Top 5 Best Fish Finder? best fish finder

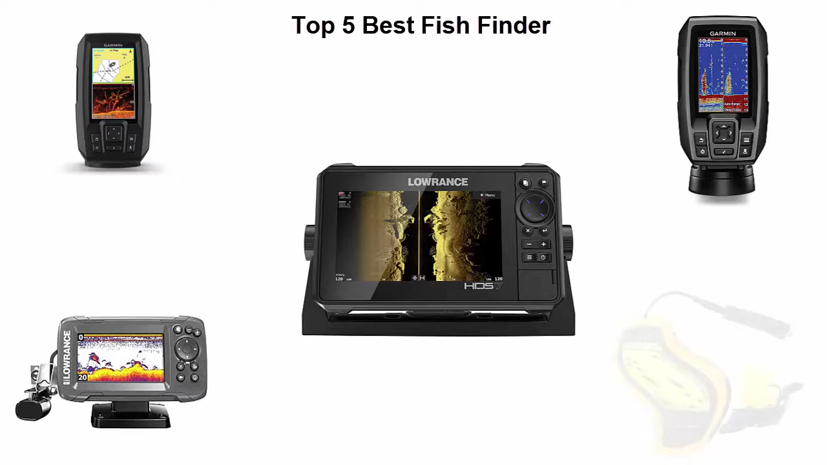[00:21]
And I try to list them best on their price, quality, durability and more. If you want to see their price and find out more information about this fish finder, you can check out the link down in the description and comment section below. Ok so let's get started with the video.
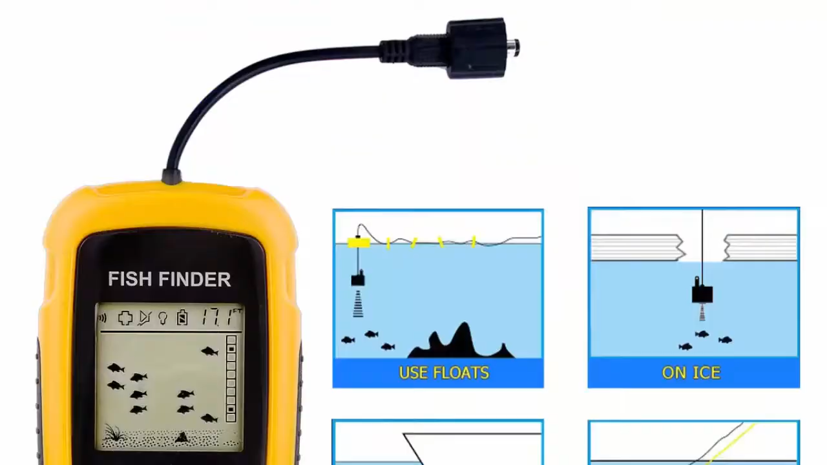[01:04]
Applies to lake, river, sea and other fishing environment.
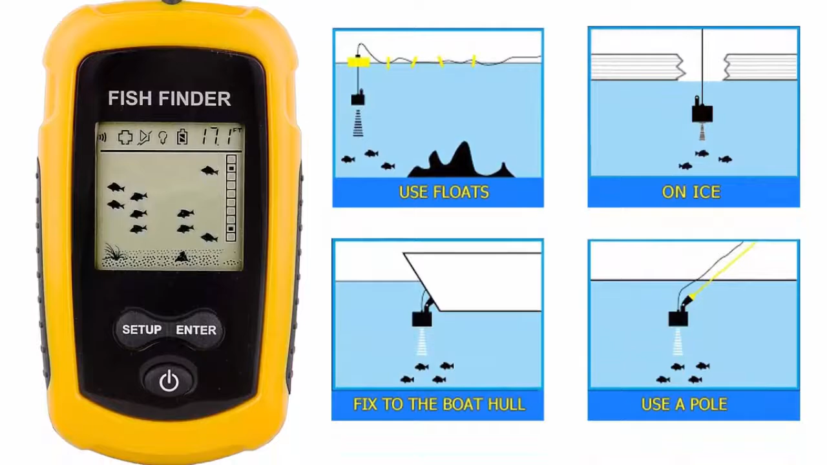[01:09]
Can be used for offshore fishing, boat fishing, ice fishing, lake fishing, sea fishing and so on.
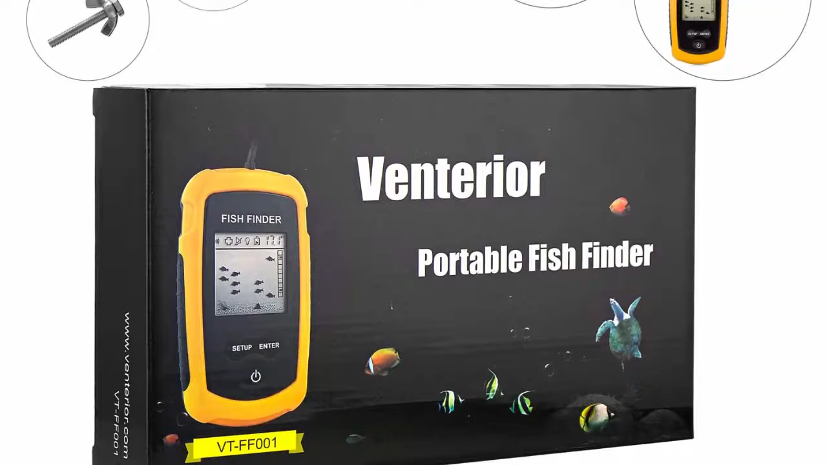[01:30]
Backlight mode. Fish alarm. Unit of measure. Water depth shows either in feet or meters. Warranty.
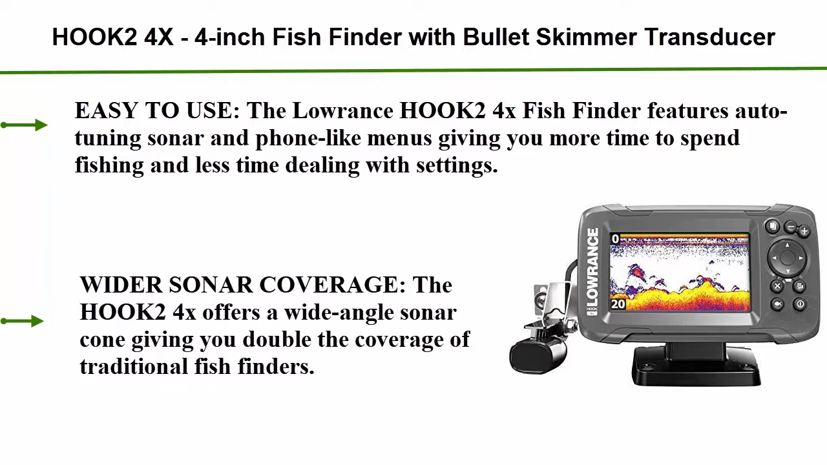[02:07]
The Lawrence HOOK24X fish finder features auto-tuning sonar
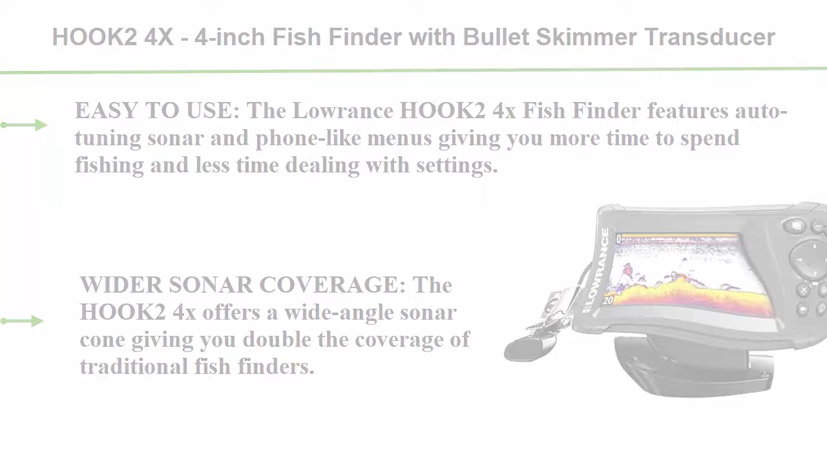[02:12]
and phone-like menus giving you more time to spend fishing and less time dealing with settings.
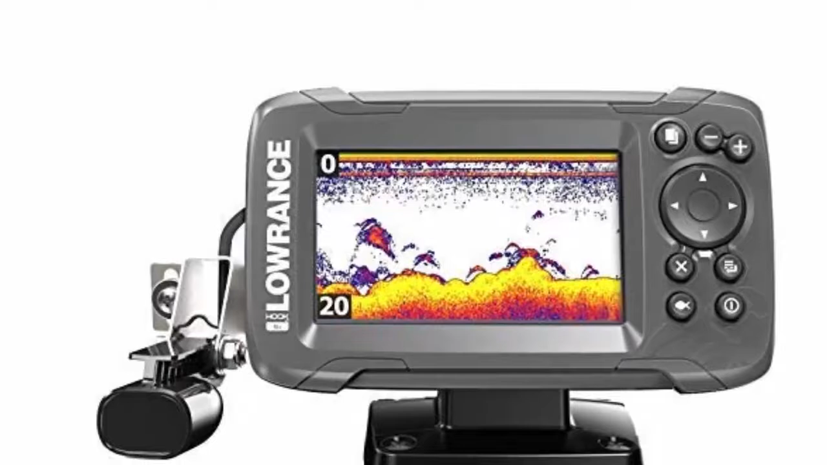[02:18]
Wider sonar coverage. The HOOK24X offers a wide-angle
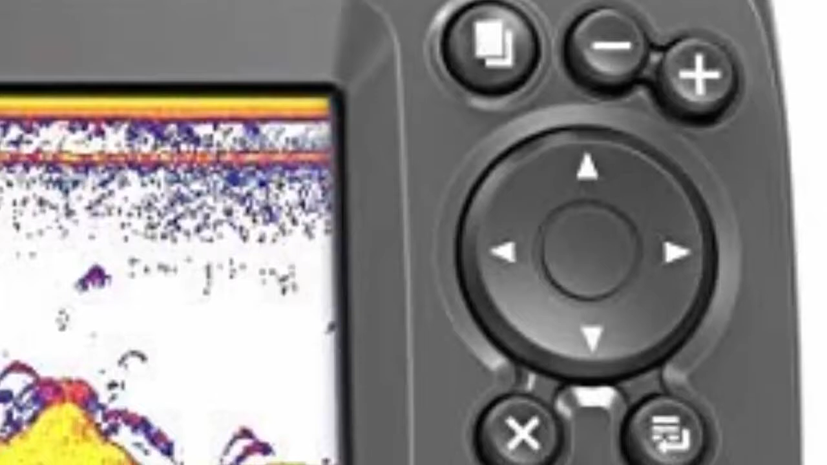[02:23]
sonar cone giving you double the coverage of traditional fish finders.
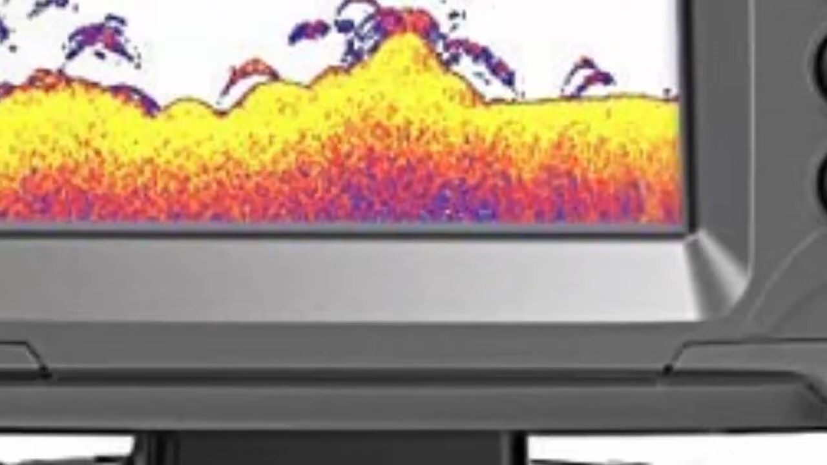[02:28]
Easy setup, a single transducer can be mounted on the transom, inside the hull, on the trolling motor or through a scupper hole.
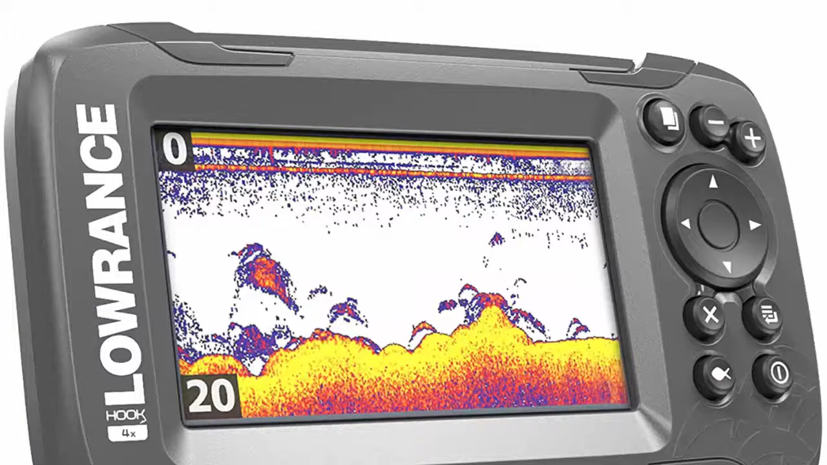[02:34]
The HOOK24X is ideal for small fishing boats or kayaks with limited console space.
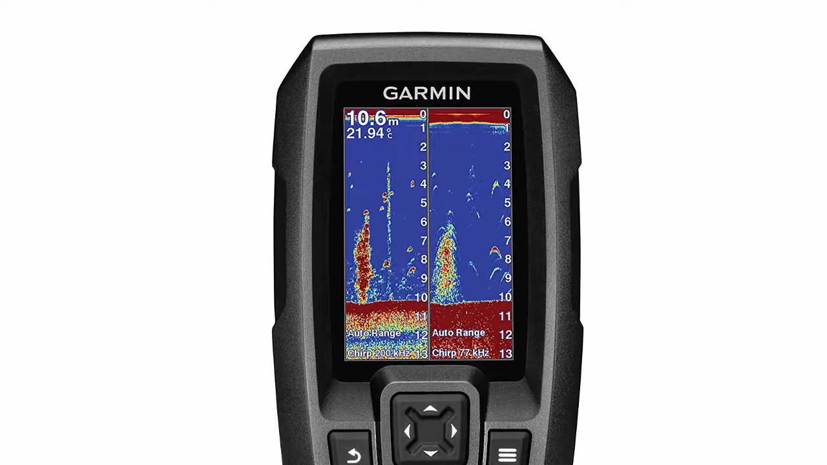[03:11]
On screen: depth 10.6 m, water 21.94°C
This high frequency sonar gives near photographic images with detailed representations of objects, structure and fish.
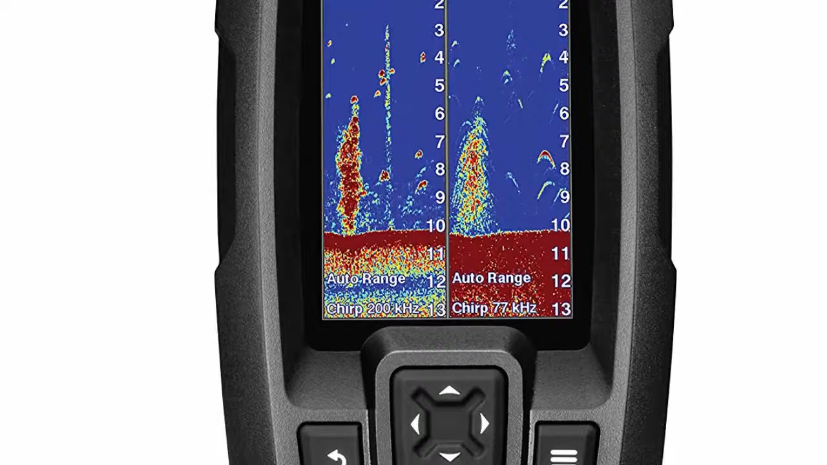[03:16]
The power of simple, offers a keyed interface with dedicated buttons.